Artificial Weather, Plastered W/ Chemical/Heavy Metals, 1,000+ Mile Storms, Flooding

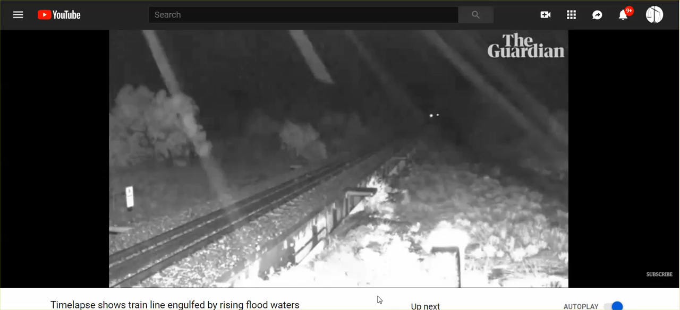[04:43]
Now, you can see at night it's raining, but it's raining somewhat, and it's not raining during the day, but the flooding just continues and continues and continues. You got flooding in Queensland. You got flooding in Sydney.